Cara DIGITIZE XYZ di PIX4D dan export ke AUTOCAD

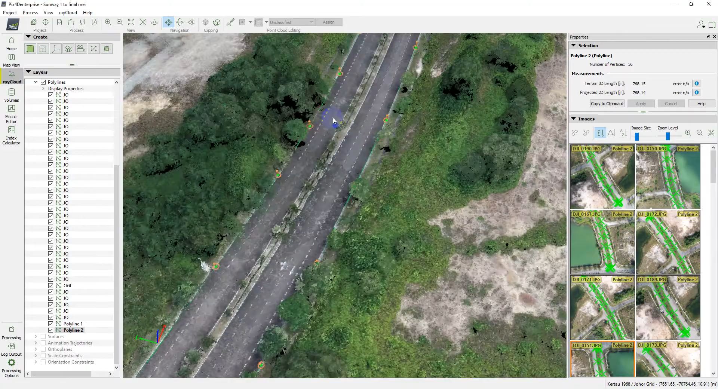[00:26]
so point point macam ni semua ada label so aku dah buat banyak sekarang ni aku
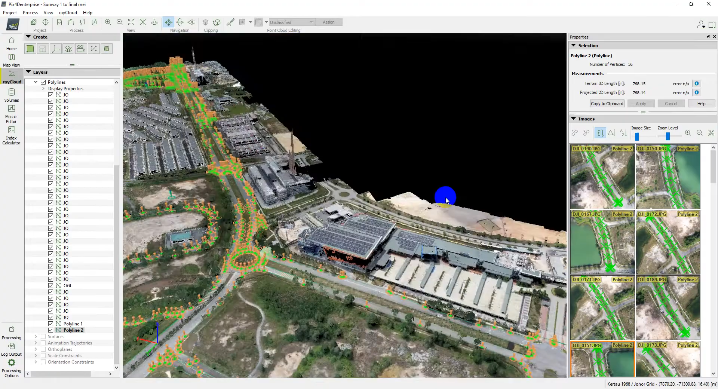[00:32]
tengah buat area jalan kalau tengok memang wow macam tu lah ni view 3d dia lah sepanjang jalan ni maksudnya macam kita pick up point detail lah detail jalan
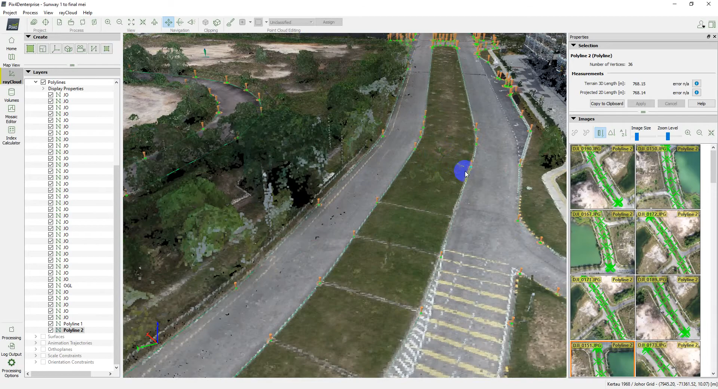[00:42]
tu dia so kalau kita digitize daripada auto photo dalam AutoCAD
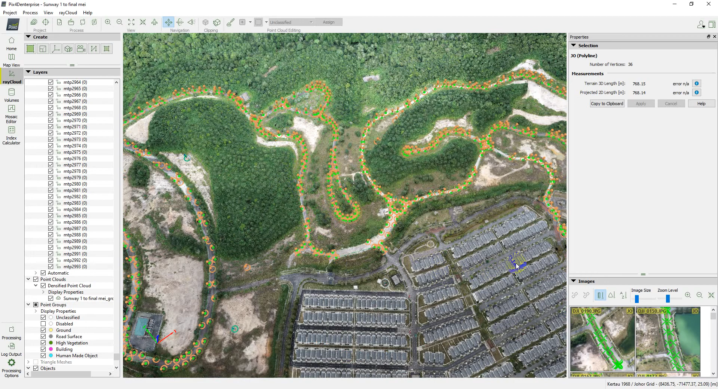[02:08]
cuma digitize Untuk main road sahaja Ok kemudian kita sambung ke area sebelah sini Jom kita tengok cara
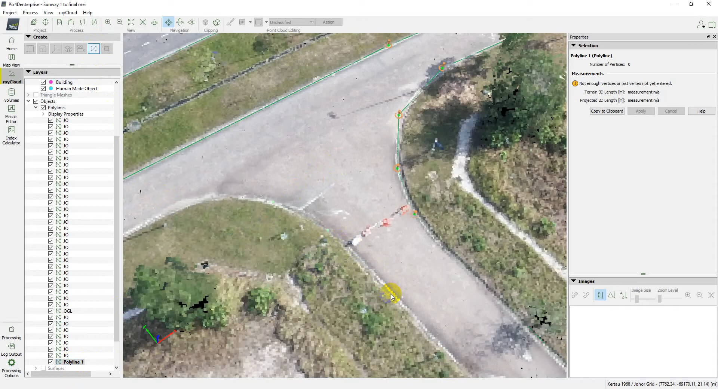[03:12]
jom kita mulakan Polyline Kita dah klik eh Polyline nampak dia akan jadi Macam biru Kotak biru macam ni Dan kat bawah ni ada Keluar polyline satu So kita klik je Klik Klik Klik Haa, aku biasakan Terus pergi ke ujung lah Tengok Straight line mana Cantik Pong, kita klik satu Ok, kalau macam ni Ada pokok Korang jangan klik Daripada atas Korang kena pergi bawah dia Haa,
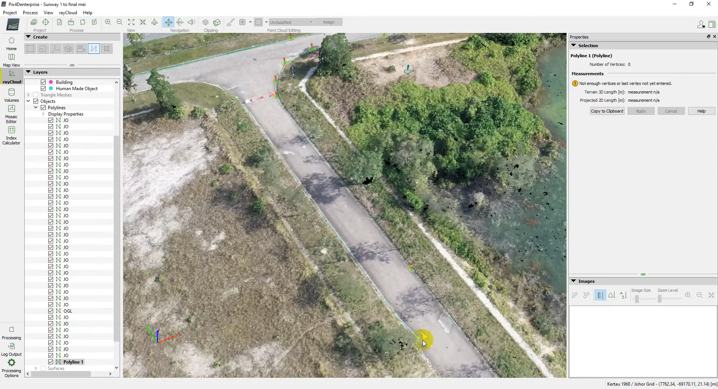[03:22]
macam ni lah Contoh kalau korang nak ambil Peak point kat bawah ni lah Haa,
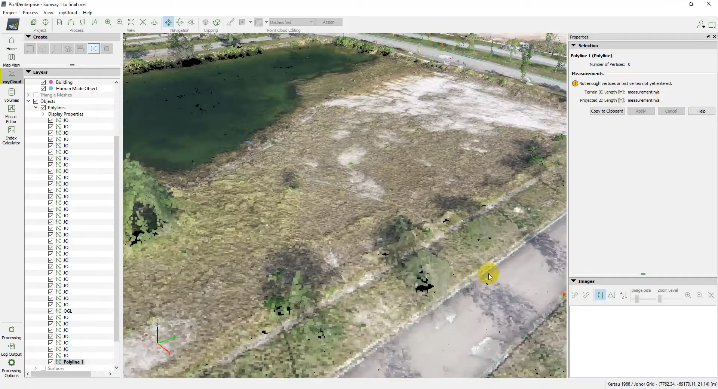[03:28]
so Ni aku tak ada Sebab dia Straight line je So kita jimat
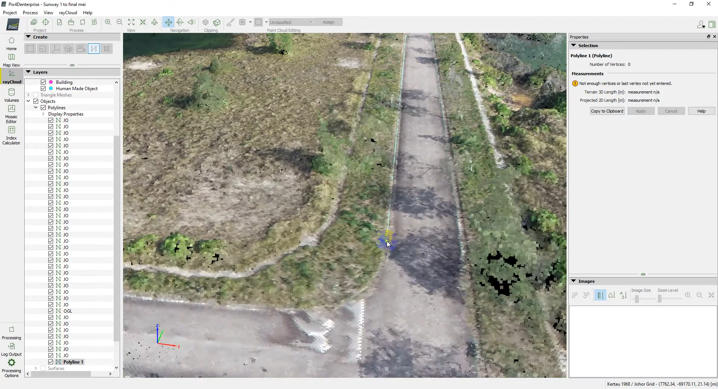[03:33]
Masa eh Kat sini Terus pergi ke ujung Pergi ke sini Pergi ke sini Pergi ke sini Dan Terus mungkin boleh Terus pergi ke ujung ni
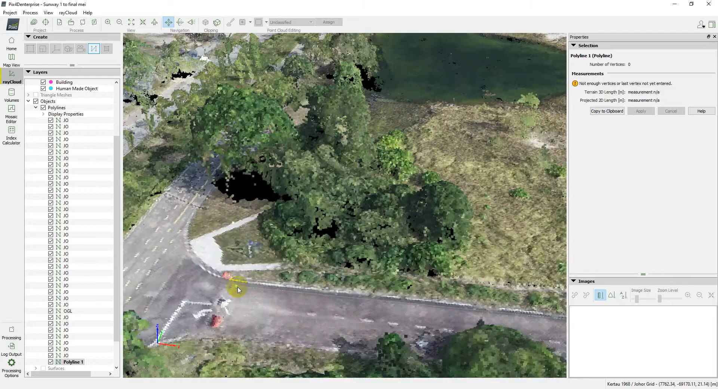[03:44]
Tengok dulu Line cantik tak Tegak Ataupun tidak Sebab ada Colournya jalan tu Belok eh Haa,
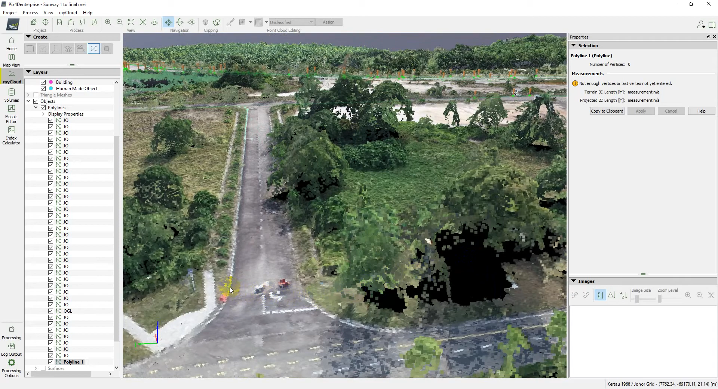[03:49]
boleh lah Ok Peak point kat sini
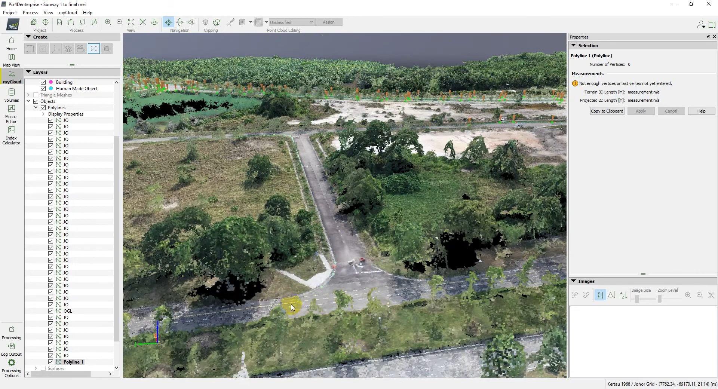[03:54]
Ok Haa, macam ni Bawah pokok ni
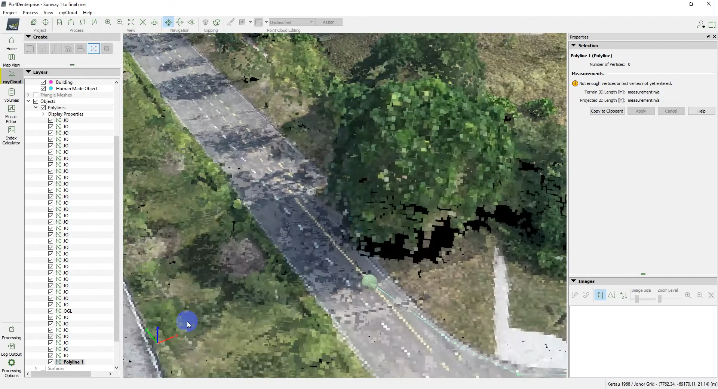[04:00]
Macam kita tak dapat Point dia kan Tiba-tiba kenapa Ada point kat sini Kita pergi kat sini dulu Bawah pokok Ni bawah pokok ni Haa Pastikan point yang Atas jalan eh Di sini dulu satu
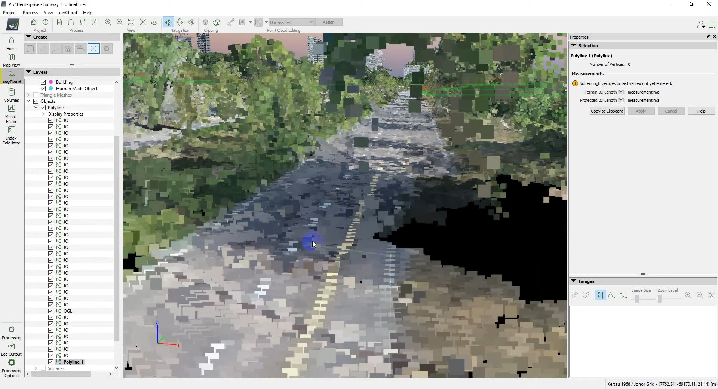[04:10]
Dan setelah aku sini Dia parking eh Dia
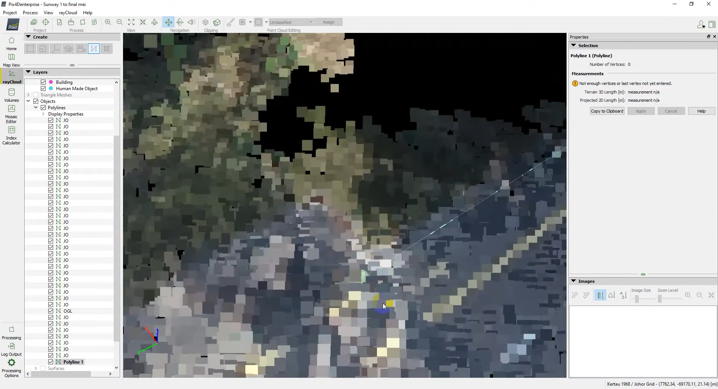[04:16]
Ya betul Ok Kita klik satu Klik satu Dan kita terus Ke depan
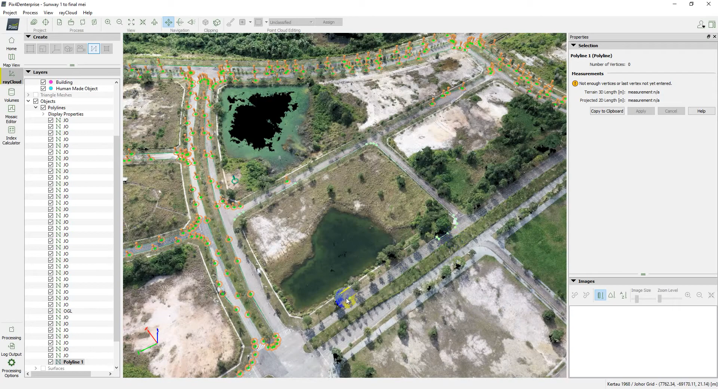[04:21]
Haa, ni pun Bawah pokok ni Kalau kita digitize Dari atas Haa, macam ni Jadi kita tak nampak Point bawah ni Kalau kita menggunakan Auto photo Di AutoCAD Ataupun Civil
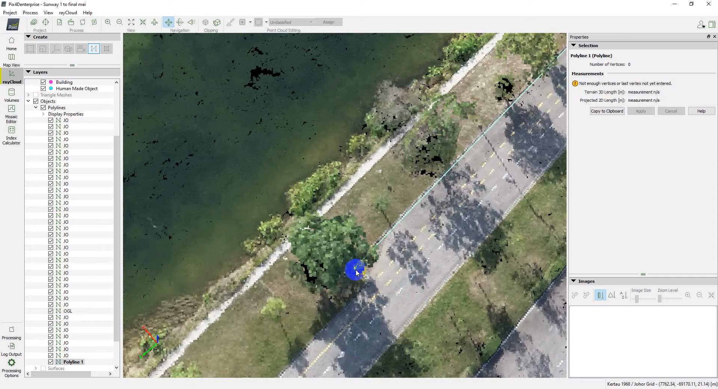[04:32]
3D Kalau kita digitize Daripada Plane photo Haa, dia macam ni Kita tak dapat Point bawah ni So,
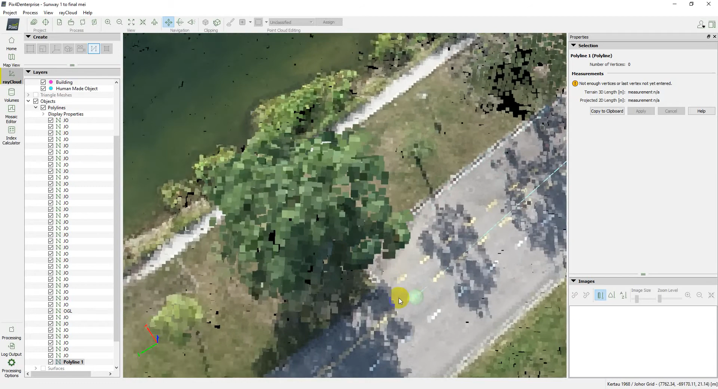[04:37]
kita digitize Di PX4D Kita boleh ambil Peak bawah point dia Bawah pokok lah
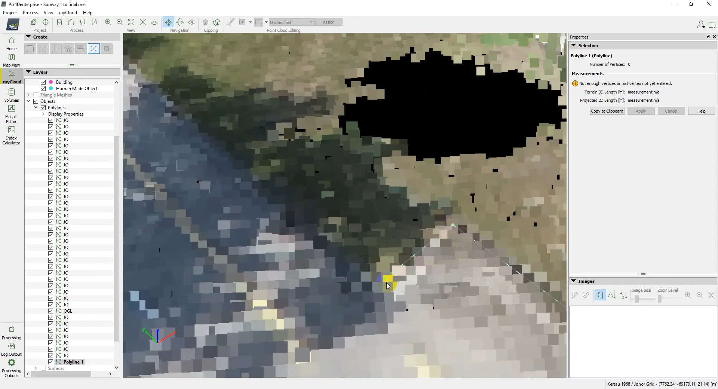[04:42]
Haa, so kita digitize Macam tu Ok, kita letak lagi Kat depan ni Oop,
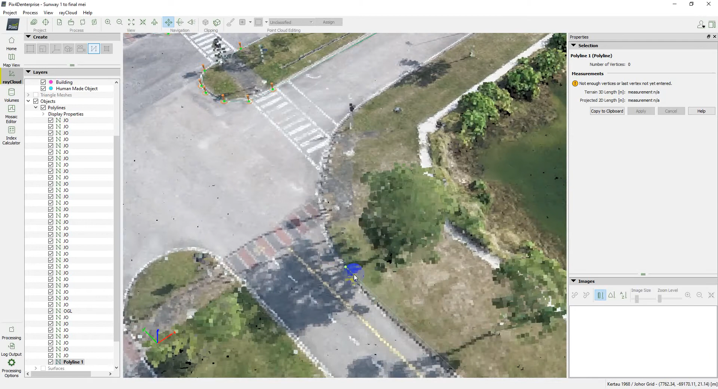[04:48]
tak kena eh Sebab apa tak kena Sebab kita ter-tush Dekat Haa, ni Hitam ni
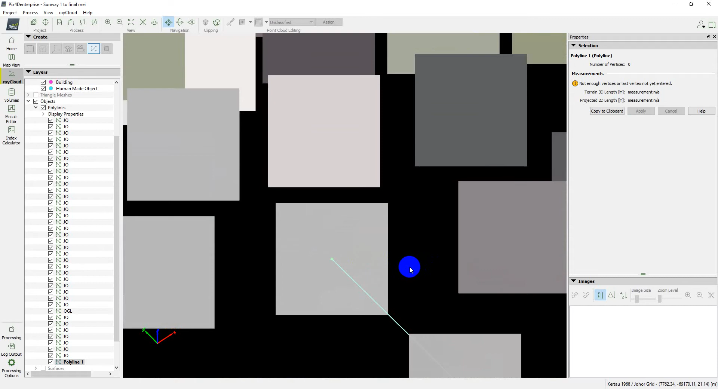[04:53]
Sebenarnya Pixel ni Setiap pixel ni Ada nilai XYZ dia So,
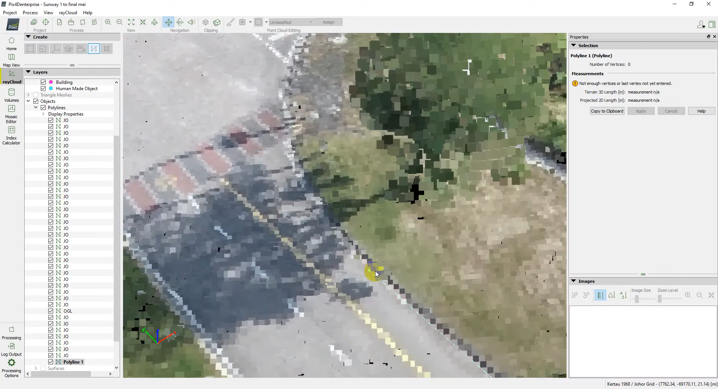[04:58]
kalau kita Tush tak boleh Makna kita ter-click Dekat hitam tu
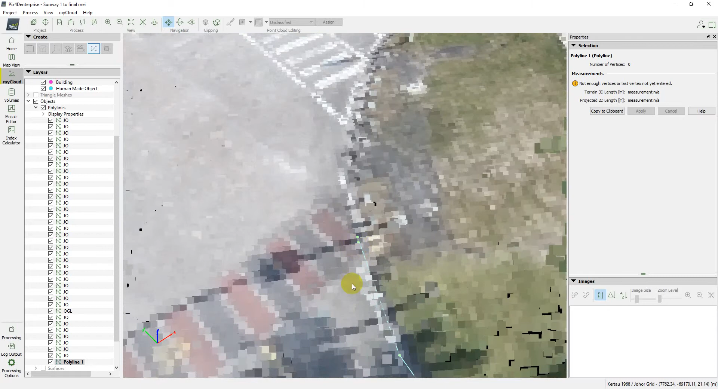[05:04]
Haa, makna Tak ada pixel lah Haa, ter-click Bukan di pixel
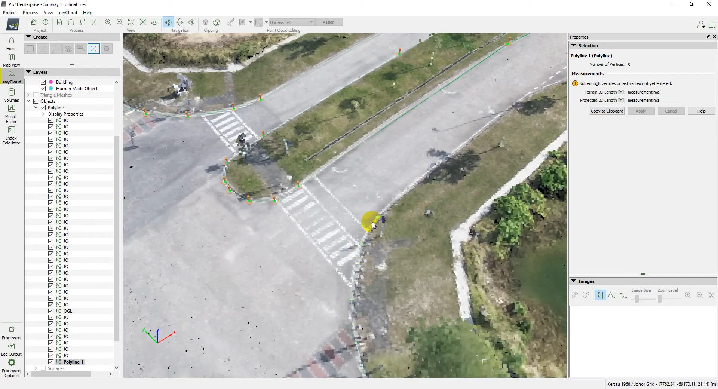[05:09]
Lepas ter-pixel ni Ada nilai XYZ dia Ok, ni belok lagi Terus
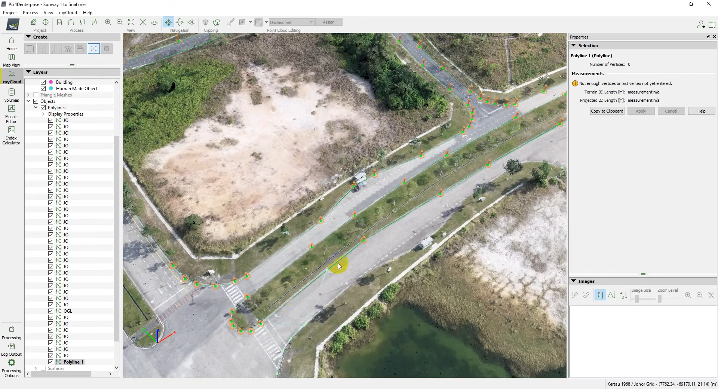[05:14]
Aku banyak kali ter-click Sebab pixel aku 5cm
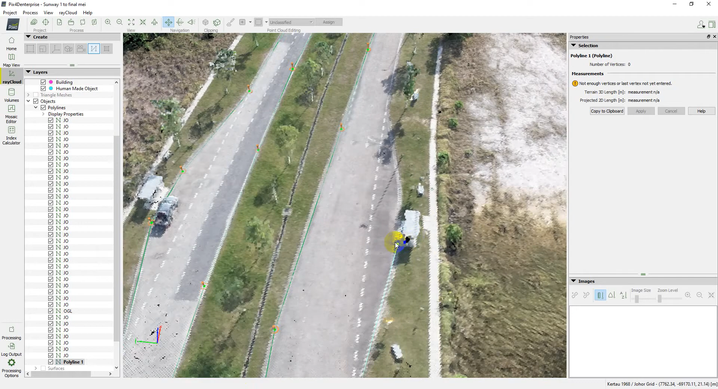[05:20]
5cm dekat ground eh Haa, pixel tu Kamu boleh tengok Dekat report lah Dekat report biasa Dia ada bagi tau Berapa cm
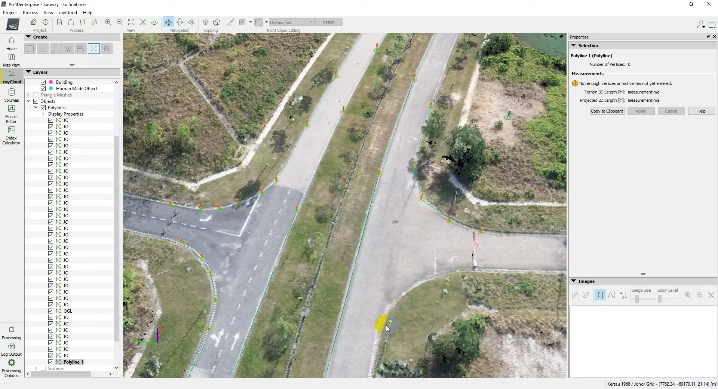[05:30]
5cm Lakunya Setiap pixel Maknanya Setiap kotak ni 5cm 5cm kali 5cm Ok Nak habis Dah nak habis ni Haa,
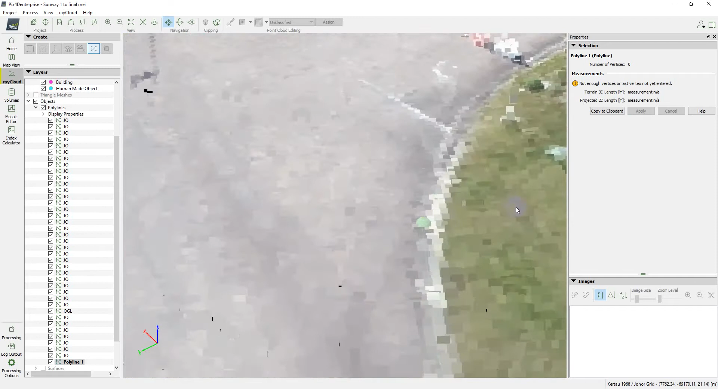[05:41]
tak kisahlah Kalau nak tutup ke Tak pun Tapi kalau kamu boleh Dapat point yang sama Klik sini Haa Right click
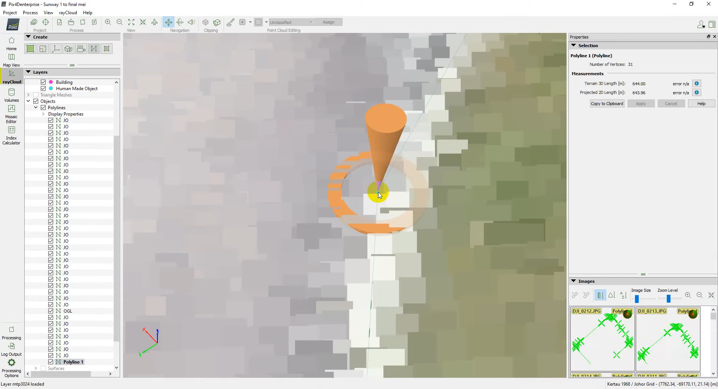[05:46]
Haa, tu Ok, dia dah create semua Buat ni Keliling So,
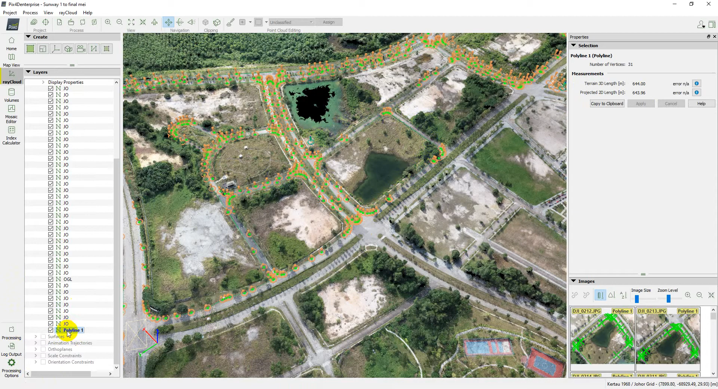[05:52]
kita boleh rename Macam biasa F2 J Enter Ok, nice So, macam ni rupa dia Kalau kita dah digitize So,
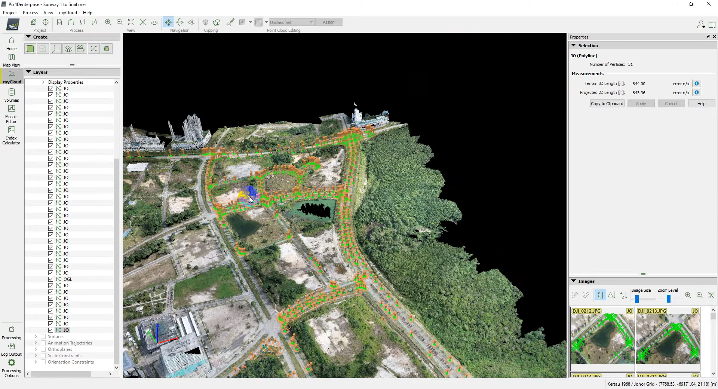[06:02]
aku nak tunjuk Macam mana kita nak Masukkan dia ke dalam AutoCAD eh Ok Kita click Dekat atas ni Projek ni Kalau kita tengok kat sini Dia tak ada Sorry Up Haa, dia tak ada export eh So, macam mana Kalau nak bawa dia ke AutoCAD Hmm Tak ada Tak ada kan Tak ada Akon untuk export Jadi, kau kena klik pada Mana objek tadi Polyline Right click Tak apa ni Kita Haa, tak apa Kita right click dulu